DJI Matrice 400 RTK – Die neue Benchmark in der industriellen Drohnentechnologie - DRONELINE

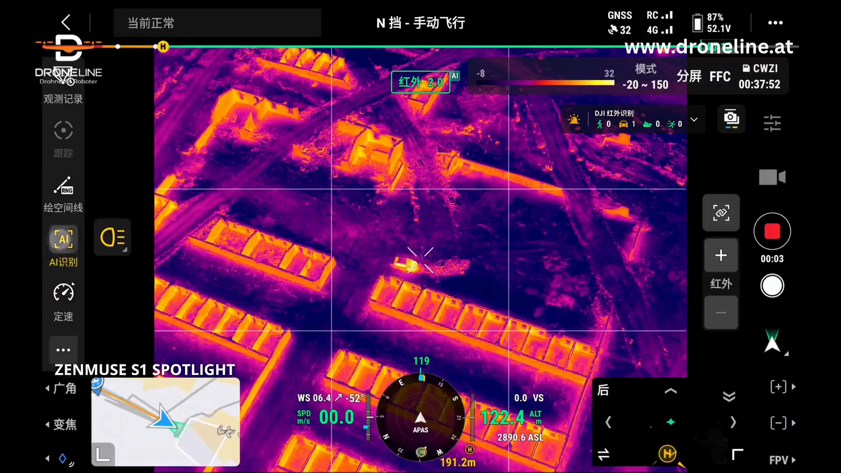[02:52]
Thermal smart detection automatically detects vehicles and other objects. Laser pinpoint and line drawing tools assist in mapping out the most effective rescue route in real-time.